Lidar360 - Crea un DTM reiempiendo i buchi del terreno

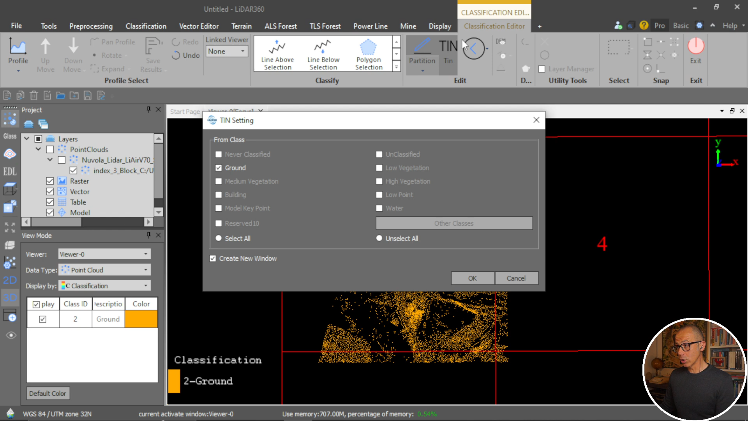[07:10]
Lo crei con questo pulsante dentro il classification editor utilizzando i punti del terreno.
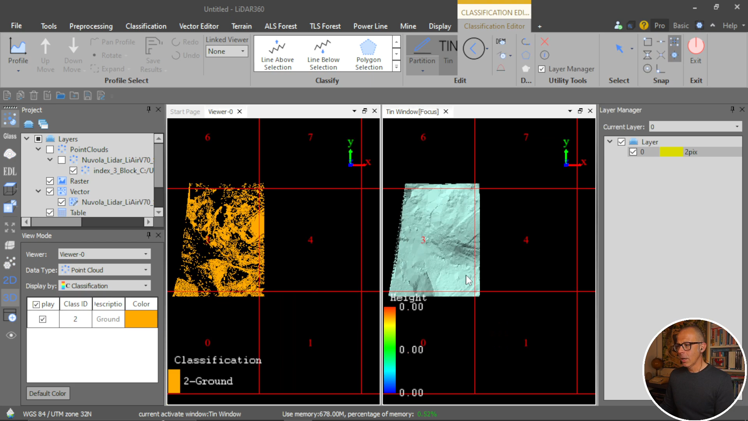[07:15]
È molto veloce la cosa. e lui va andato a ricrearsi una informazione tridimensionale prendendo il dato in suo possesso, ossia questi punti del terreno.
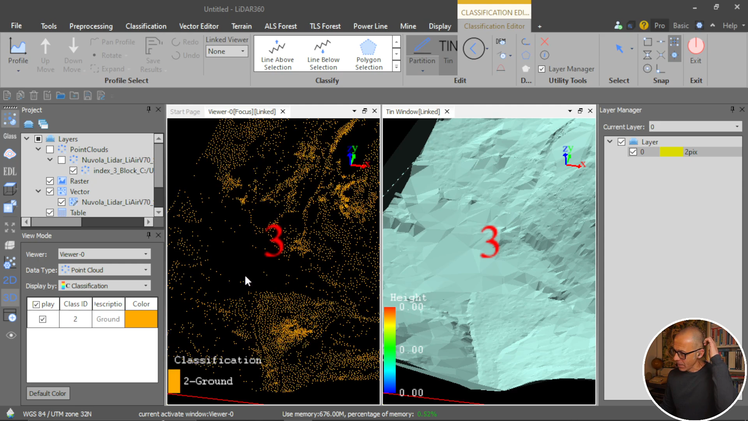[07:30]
Però siccome vedi che qua sono i punti abbastanza radi, allora c'è la possibilità di ricrearli questi punti, provare a ricrearli. Ho detto che questa roba funzioni sempre per bene, dipende un po' dal tipo di nuvole di punti che hai.
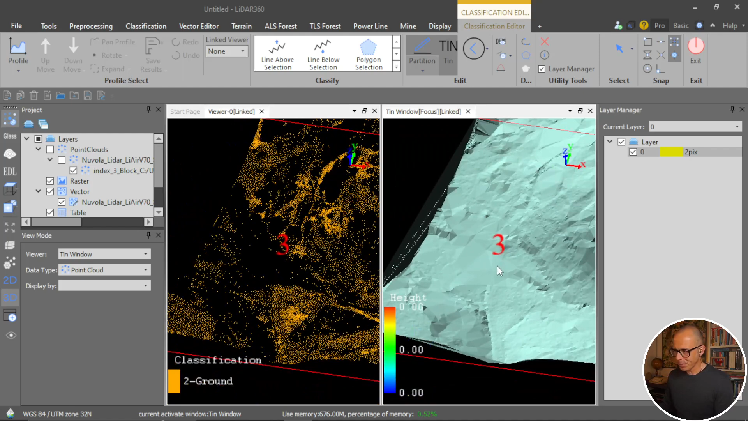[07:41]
Allora, i punti del terreno li puoi creare adesso utilizzando questo comando che si è sbloccato che è simulate ground point. Ti si apre questa maschera e lui ti dice dimmi il metodo che vuoi utilizzare by reference trees, cioè in relazione a degli alberi ma qui non ho alberi perché la nuvola di punti è stata... i punti del terreno li ho estratti e li ho portati dentro da soli. Quindi l'altra opzione che scelgo è by neighbor ground point, cioè dai punti del terreno vicini.
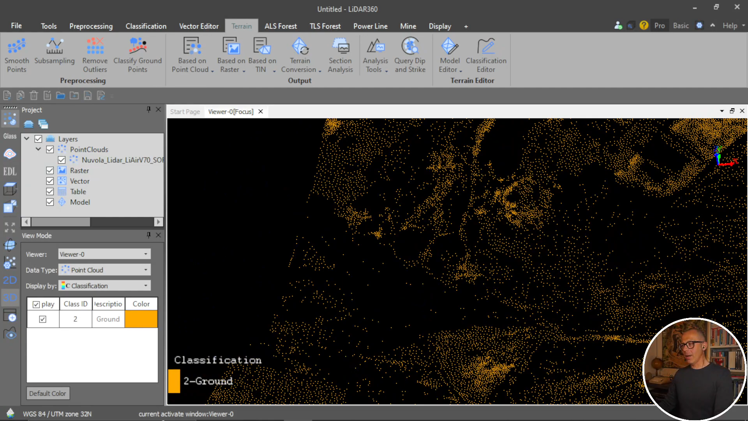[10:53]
ho un file vettoriale adesso se vuoi te lo prendo lo porto all'interno eccolo qua il file vettoriale che mi va a riempire questi buchi della nuvola e come vedi va a riempire questa parte che
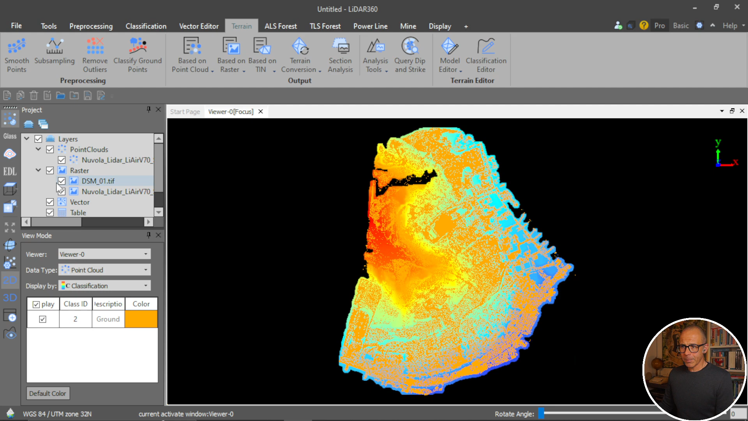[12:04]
eccolo qua qua si vede molto bene la differenza questo è il modello digitale di elevazione del terreno perché abbiamo utilizzato i punti che è stato creato con la nuvola di punti dei terreno grezza chiamiamola così senza aver fatto il nostro lavoro di riempimento dei buchi e
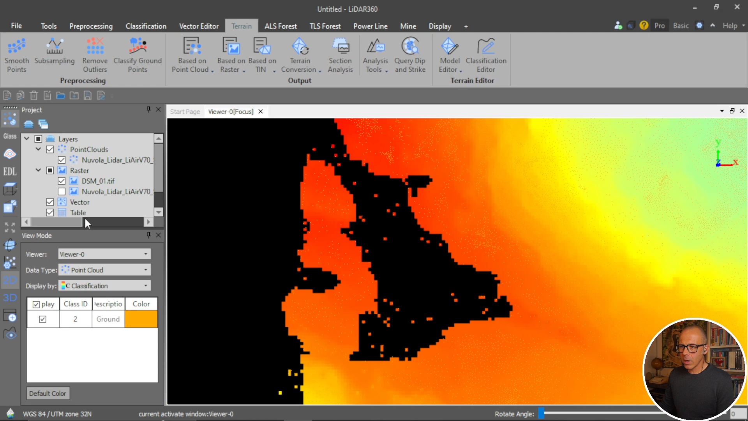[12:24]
questo è il modello digitale di elevazione riempito con le informazioni del terreno a partire da quel processo di infittimento di colmamento